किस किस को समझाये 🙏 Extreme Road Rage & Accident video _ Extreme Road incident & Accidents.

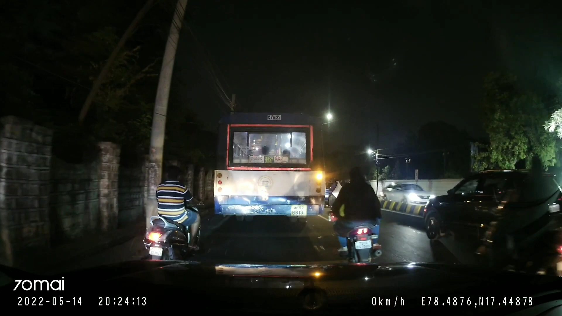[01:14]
आपको तो पता होगा कि हेलमेट पहनने से साइड का थोड़ा सा व्यू ब्लोक हो जाता है अब यहाँ पर एक बुलेट वाले अंकल साइड में देखे बिना ही आगे चल रहे इस बस को ओटे करने लगते है जिनसे वो पीछे से आरी एक कार से टकरा जाते है
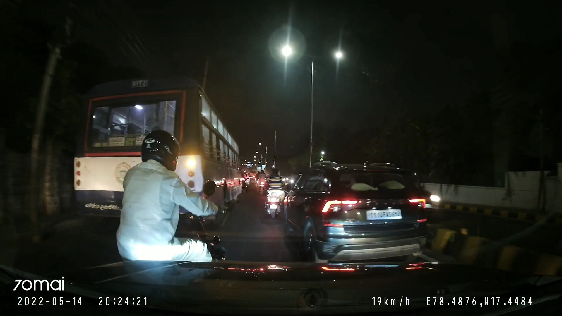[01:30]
डेफिनेटली यहाँ पर अंकल की भी थोड़ी बहुत गलती थी लेकिन उपर से रात का